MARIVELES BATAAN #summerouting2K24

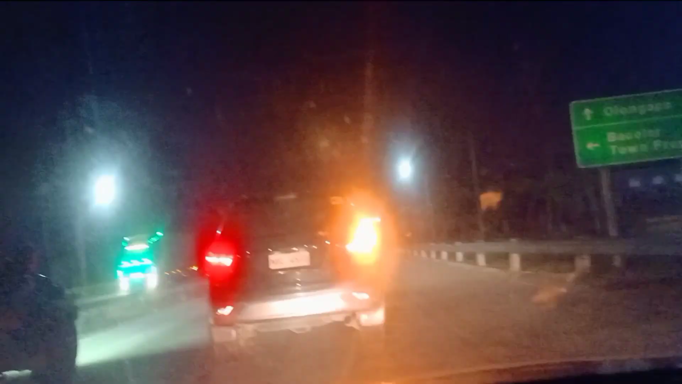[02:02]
So yun mga ka 325, dito na tayo sa Guagua, Pampanga. Dire-diretso na ako. Olonga po, Gapan Road. Mga ka 325. Nasa Guagua pa rin tayo mga ka 325. Huwag kayong magdala.
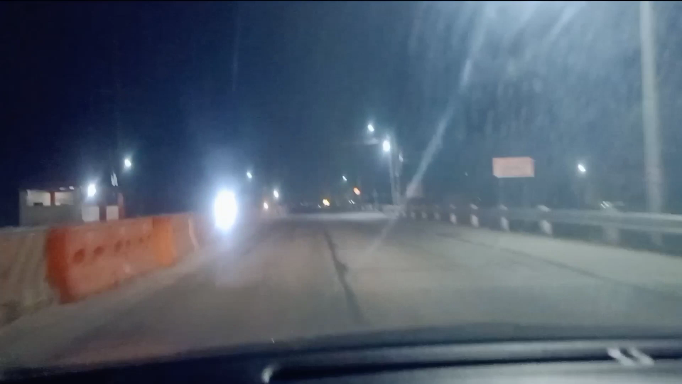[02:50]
Doon na kami sa Lubao, Pampanga mga ka 325. Dire-diretso lang tayo mga ka 325. Huwag tayong kukorba.
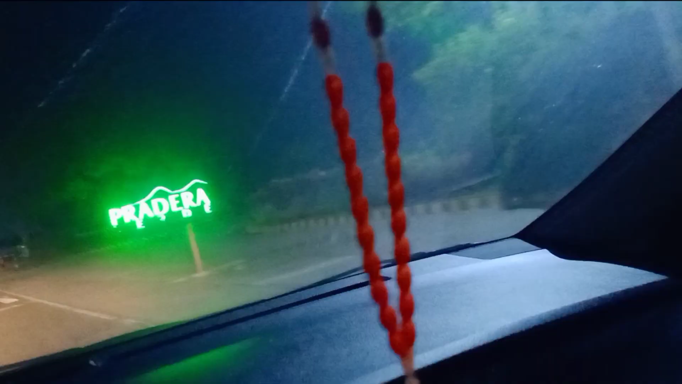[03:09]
Dito tayo sa Pradera Verde.
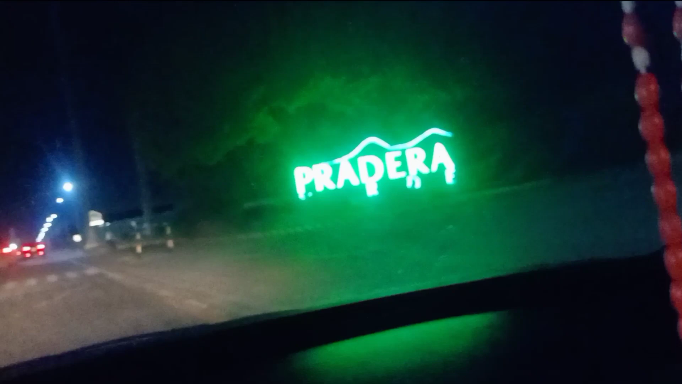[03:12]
Ayan kung busin. Sa boss namin.
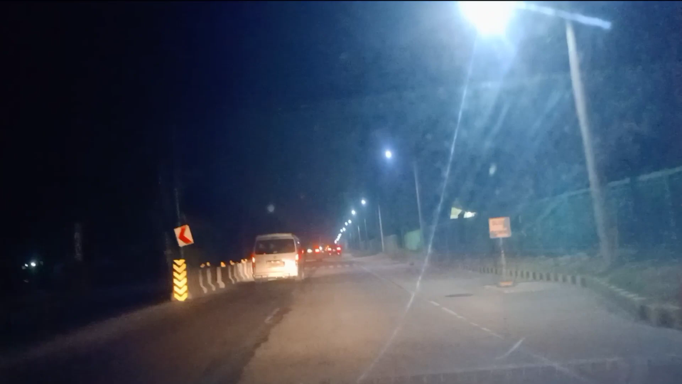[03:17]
Dito sa may Lubao, Pampanga. Dito na tayo sa Hermosa, Bataan mga ka 325. Exactly 5:10 in the morning.